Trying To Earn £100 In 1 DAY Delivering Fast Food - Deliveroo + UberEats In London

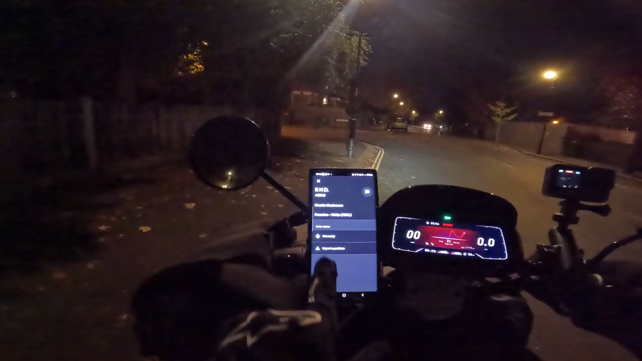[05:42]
picking up risotto and a bottle of wine oh customers are liking their bottles of wine tonight let's go get it oh that's a nice looking restaurant there are some nice places around there
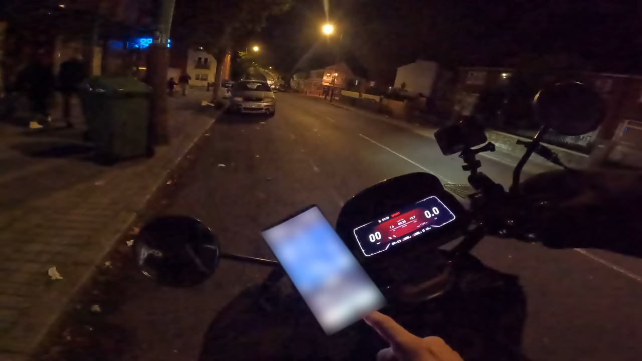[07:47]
that place there we go there's another order coming in and funny enough it's on the same street as the deliverer editions that I was just going
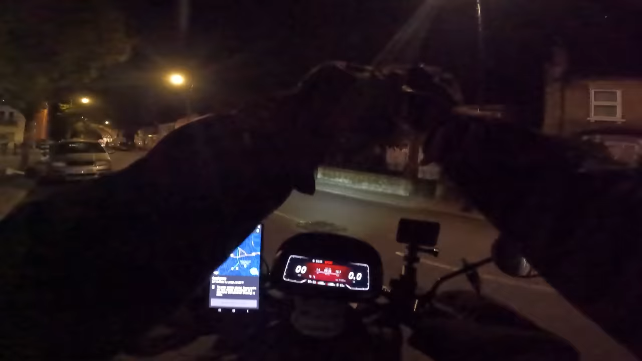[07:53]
to anyway it's paying over six pounds and the drop is very very close so it's going to keep me in that area that's
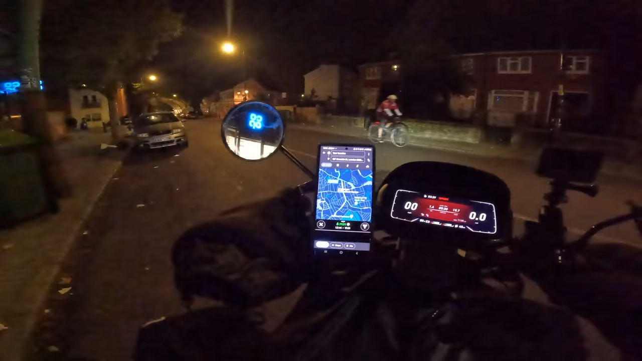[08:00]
exactly what I need so this place that I'm picking up from isn't deliverer editions
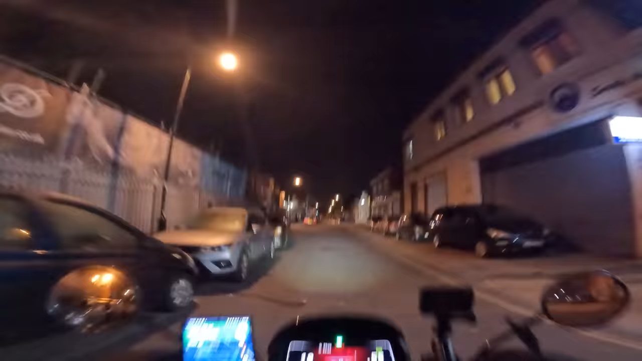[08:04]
but it is another dark kitchen quite a few riders here as well it is similar to deliverer editions though they have
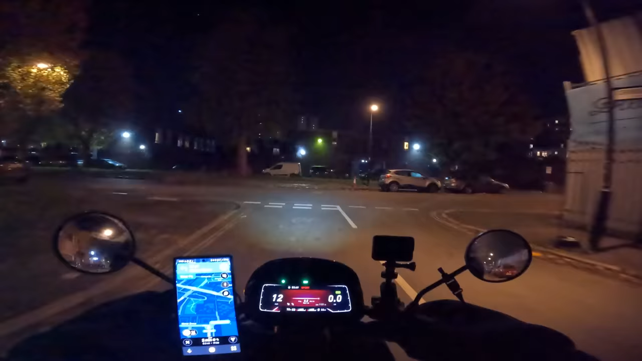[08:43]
this drops really really close only 0.3 miles away it's going to take me two minutes to deliver this one but the next one is very very far I'm hoping that there isn't any traffic in Surrey Keys at this time of the night wow this is so close I've seen
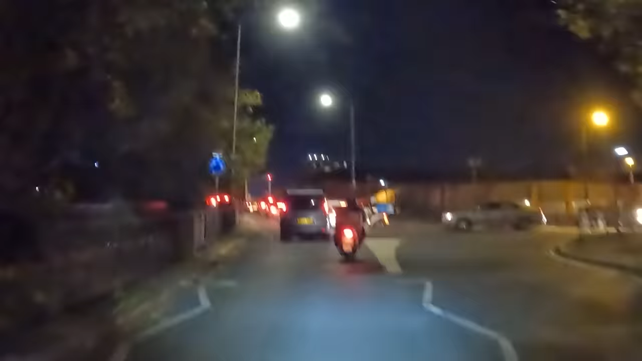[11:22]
this isn't beautiful though traffic whoa he nearly crashed into him
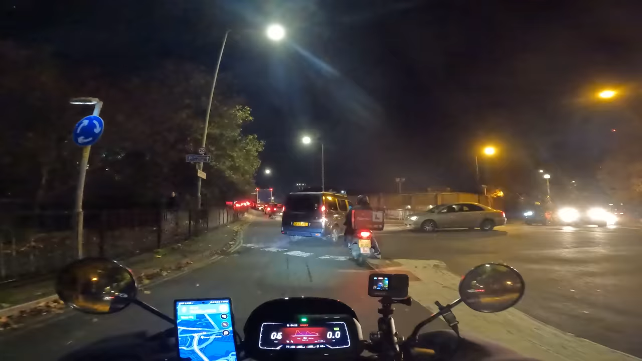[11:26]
oh traffic traffic traffic what to do these guys are just blocking the roundabout
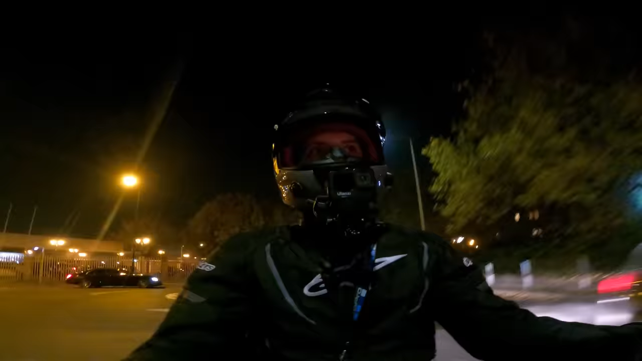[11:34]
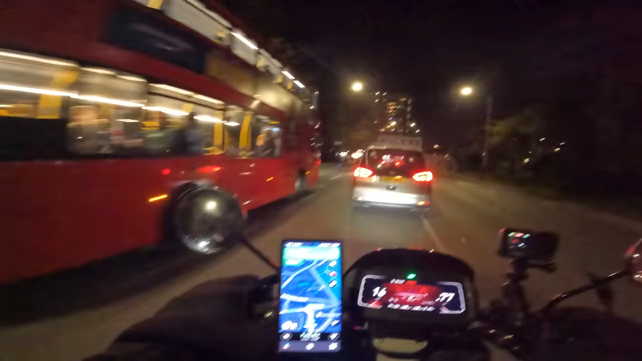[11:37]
how far is this place 1.3 miles not too far
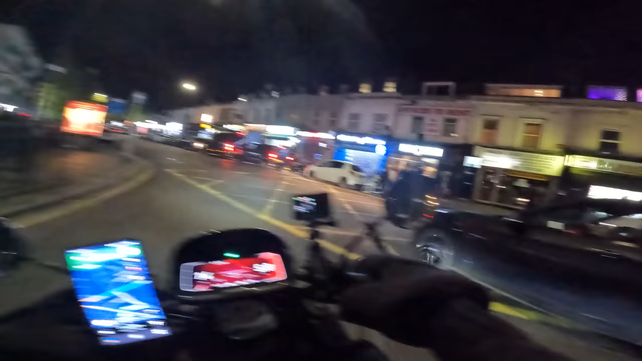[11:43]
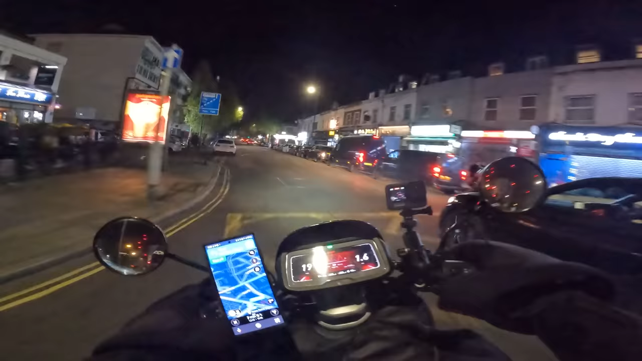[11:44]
are you all right look you're gonna crash mate
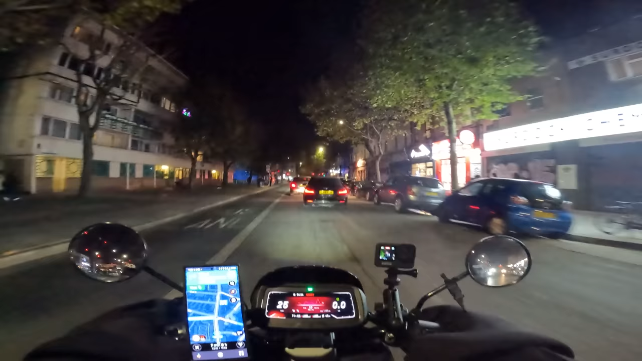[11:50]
you didn't get very far did you don't know why people drive like that
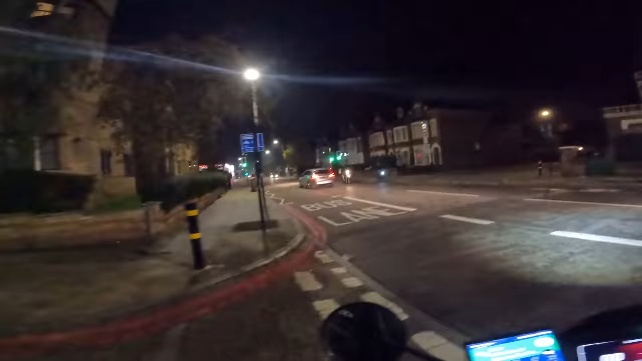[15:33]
we're getting steamy oh yeah i'm going to bus lane i always forget that i can use bus lanes well certain ones anyway not all of them you've got to remember that not all bus lanes i remember when i had my first ever 125 scooter i went down the same bus lane three times in a week and on the friday the following friday i got three fines through the door gutted it was in clapham and each one was 60 pound
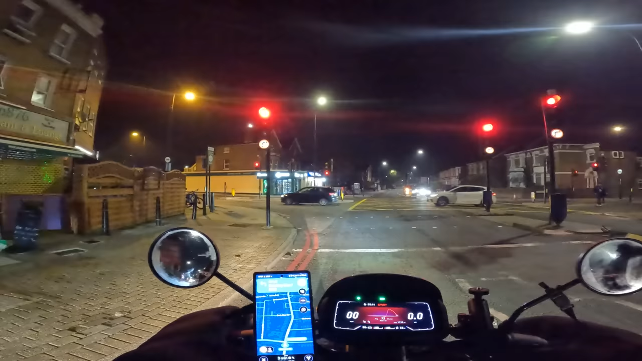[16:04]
180 pounds gone down the drain so ridiculous but the signs were so confusing it said that you could use the bus lane but it was only for a certain section which was ridiculous got
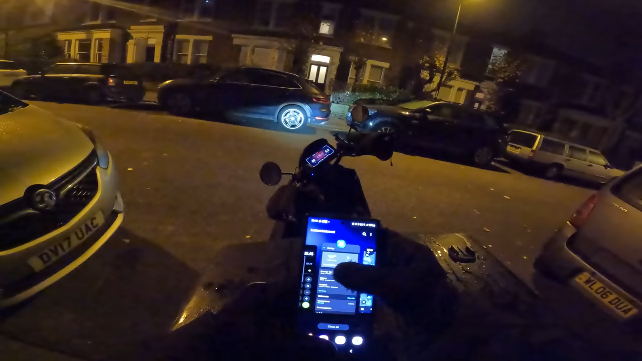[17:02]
deliveroo is 69 pound 32 that's 97 pounds 77 pence so that means i need to get one more order paying two pound 23 or more and i'll hit the hundred pound target before 9 pm very good all right i'll bring you back in a moment
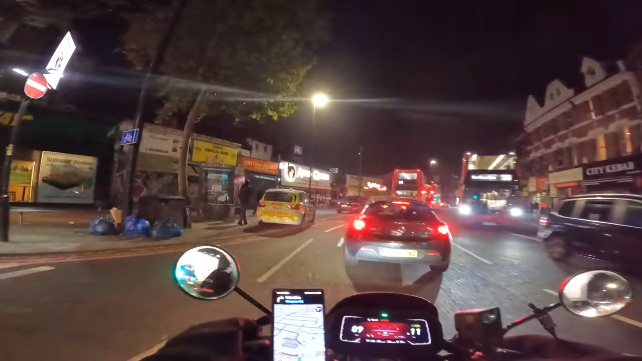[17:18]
oh god what's happened here now something's